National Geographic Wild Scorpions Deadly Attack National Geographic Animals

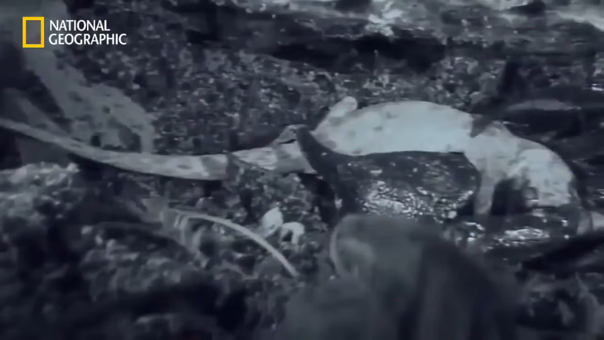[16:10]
Uniquely designed membranes in the torso expand like an accordion to accommodate the feast. With a large meal like this, the scorpion's body weight can increase by more than one-third.
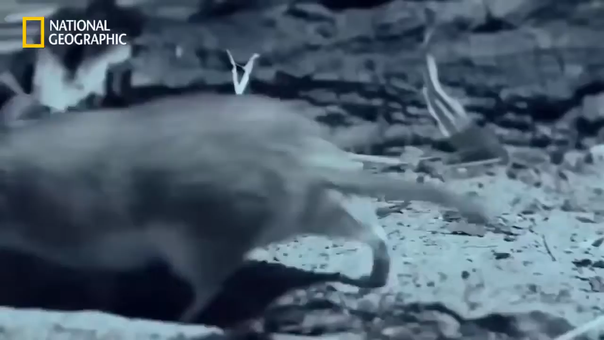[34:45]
Hissers are easily irritated and quick to defend their personal space.
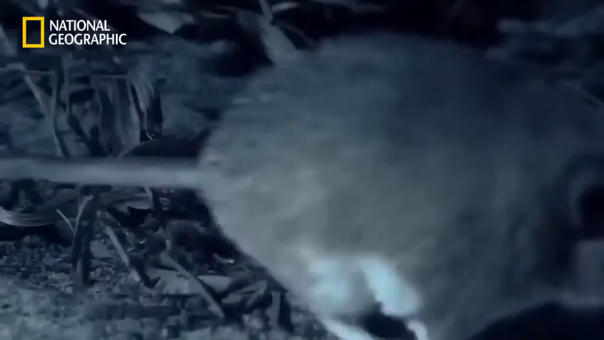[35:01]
No time for self-pity when the stomach is empty. The diet of this mouse varies according to where it lives. But in this bare-bones desert environment, anything edible will suffice.
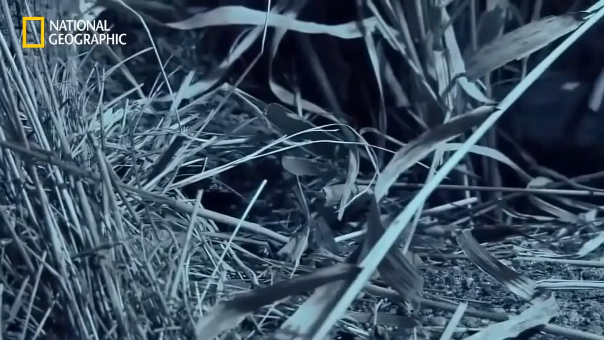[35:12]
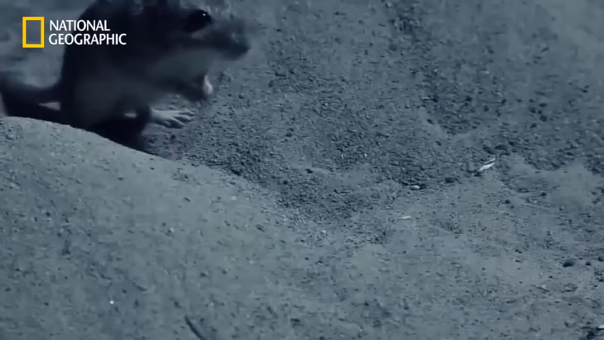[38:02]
Gerbils are perfectly adapted for the desert. They retain water well and are excellent diggers.